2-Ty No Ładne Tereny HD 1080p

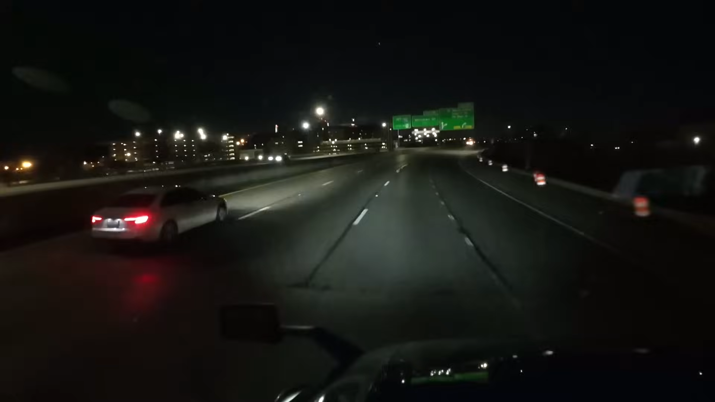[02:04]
będzie zjazd I ubzdurało mi się, no bo Jak się jedzie na południe całkiem Na Florydę, no to trzeba zjechać na ten zjazd 465$ taki objazd dookoła A tu o, jest 70$ na Dayton Czyli witam was Przy nocnych manewrach po Po Indianapolis Nie mam pojęcia za dużo na temat tego miasta Ale no wiadomo
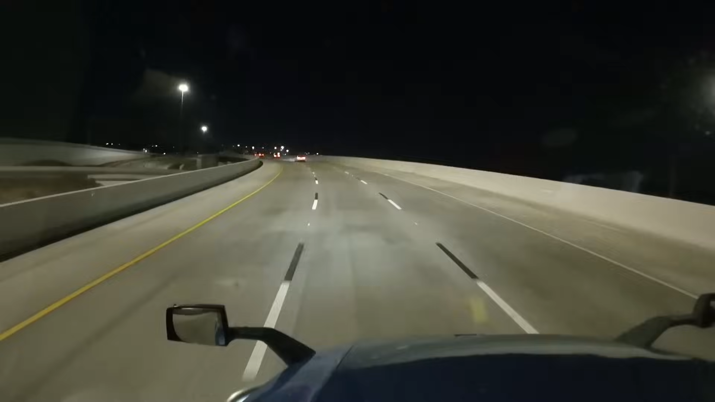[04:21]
No i dobra Indianapolis już jest odcykany Oj, jak to się fajnie jedzie Jak tak nie ma ruchu Mówię wam No i o tym co mówiłem Że ciężarówki się zaraz pokażą To jest taka strzałowa autostrada Wschód-Zachód Nie? Będzie ich coraz więcej jechać Kaskadia biała Dobra,
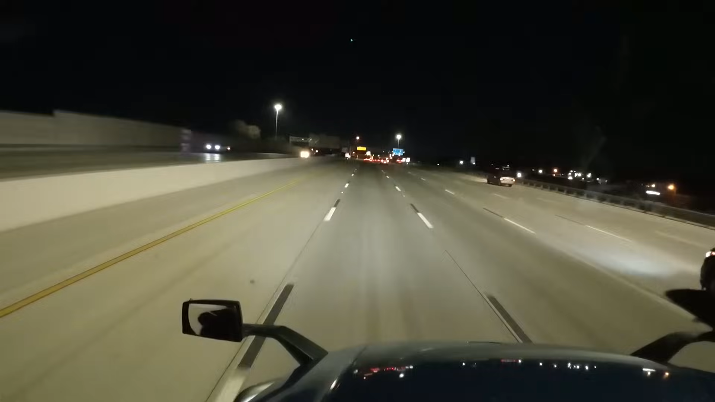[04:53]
przydałoby się teraz pas A na razie jeszcze Można się katurlać tym pasem Ale nie, trzeba zjechać na prawy bardziej Bo się lewy kończy Okej, no i mówię Za 106 mil gdzieś 110 Będziemy jechać w prawo dalej Tak lekko ze skosa to przycinam, wiecie